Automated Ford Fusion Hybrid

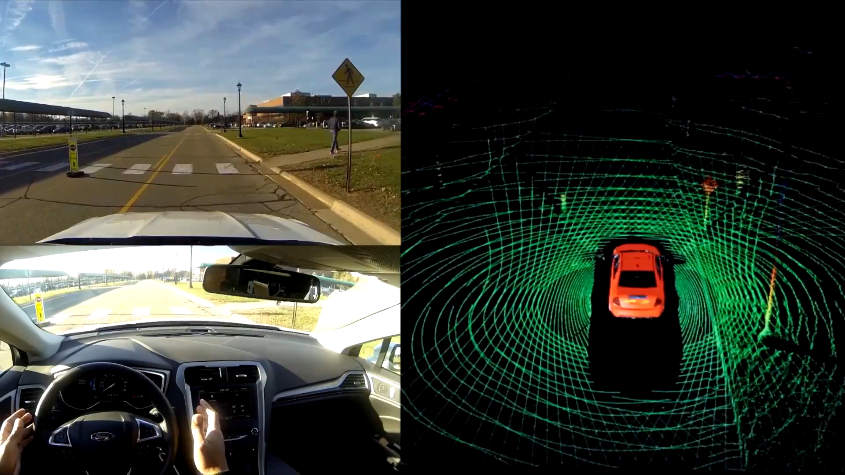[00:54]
Unlike a driver that can only look at one direction at a time and only concentrate on one thing at a time, this system can look all around the vehicle,
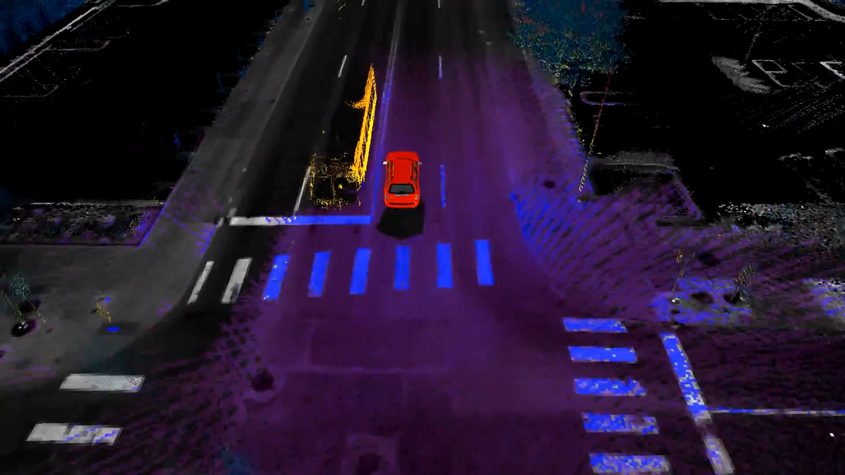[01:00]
have complete situational awareness, understand what's happening,
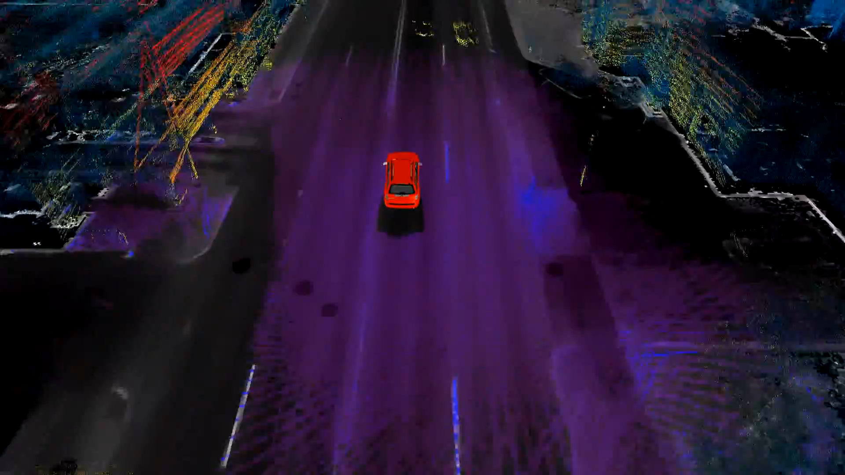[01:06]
and will be able to react to what's happening around it or inform the driver so the driver can react to what's going on around it.
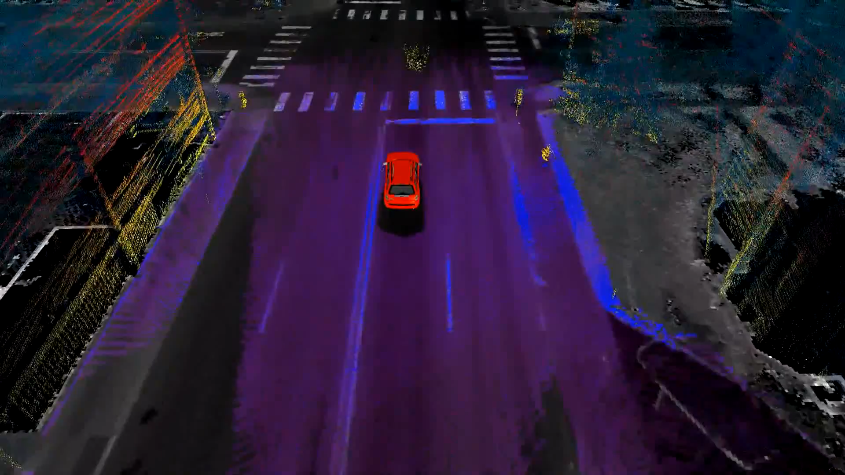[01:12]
A pulse goes out, it bounces off an object, and then it comes back,
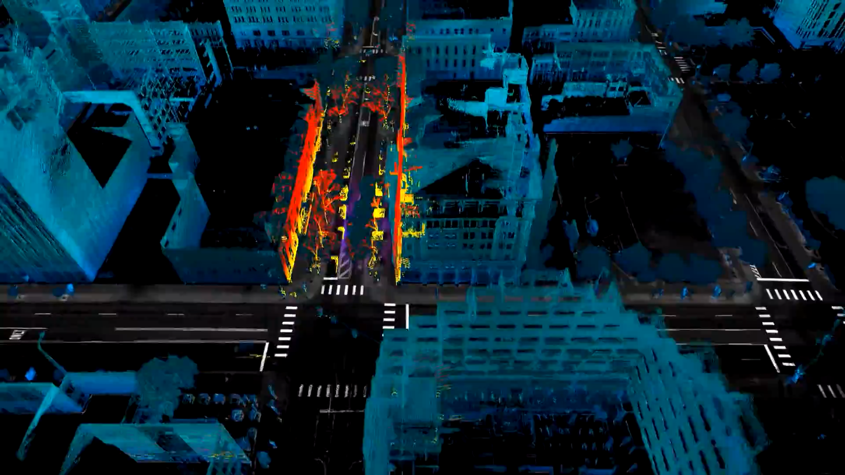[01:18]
and then the time it takes to go out and come back, we can measure then the distance from the source to the object.
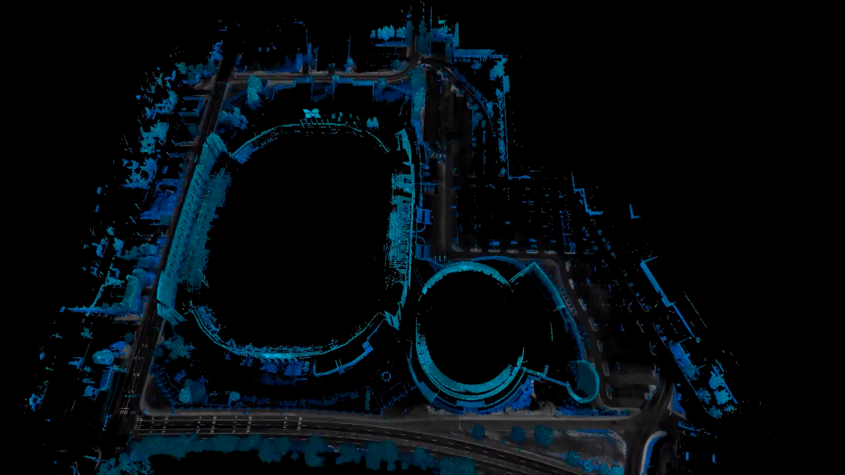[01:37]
And with that, then, we can make 3D images or very detailed and accurate maps that
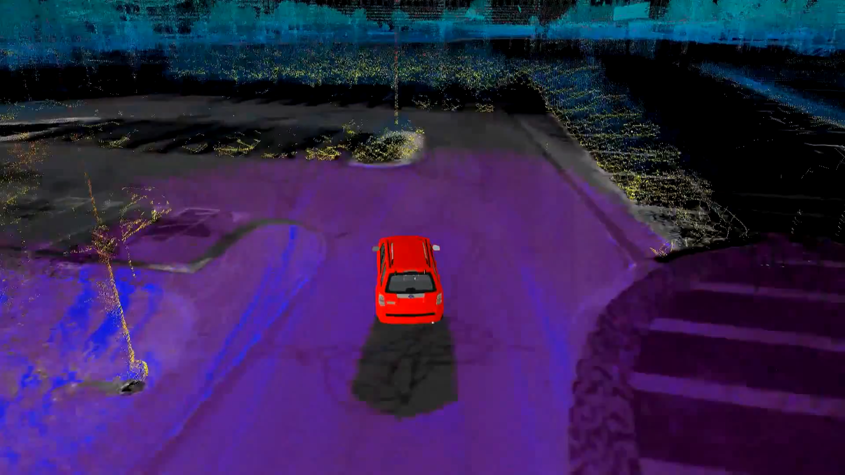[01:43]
look like what you would see in a high-end video game.